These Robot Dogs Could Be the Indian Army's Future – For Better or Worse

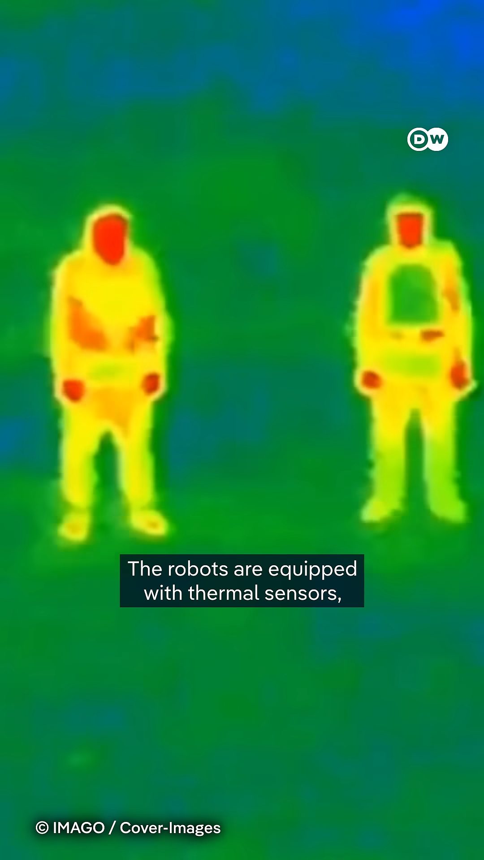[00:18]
The robots are equipped with thermal sensors, can carry up to 12 kilograms of equipment, and dispose of explosives.